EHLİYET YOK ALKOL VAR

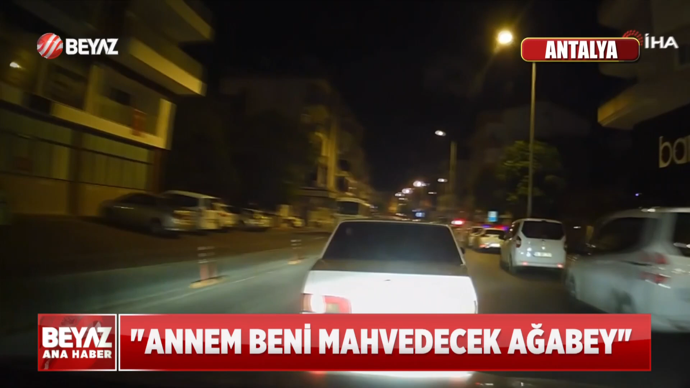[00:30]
Alkollü ve ehliyetsiz sürücü sokakları birbirine katınca ekipler peşine düştü. 85-74. Alanya sokaklarında egzoz patlatarak cadde cadde gezen sürücü kaçtı, ekipler arkasından kovaladı. Dakikalar sonra şüpheli polisin elindeydi.